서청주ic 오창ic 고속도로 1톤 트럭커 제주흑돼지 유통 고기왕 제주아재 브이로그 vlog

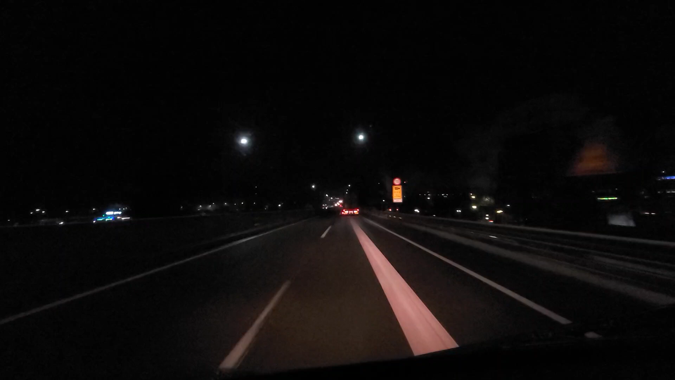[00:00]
청주 IC 우측에 이렇게 보면 하이닉스 공장이 보이고요. 아, 청주가 아주 멋지게 펼쳐집니다. 자동차 상호 개발 구간입니다. 전방에 60km 신호 위반 과속 단속 구간입니다. 깜빡이가 하나 고장났나 봐요. 비상등을 켜고 있는데 오른쪽만 들어와요. 잘못하면 위험하겠어요.